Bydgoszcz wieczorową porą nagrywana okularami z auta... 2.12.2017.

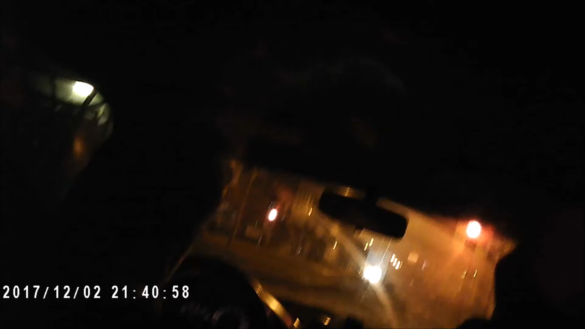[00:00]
Skręć w prawo. Skręć w prawo. Alkohole 24. Skręć w prawo. Dworcowa.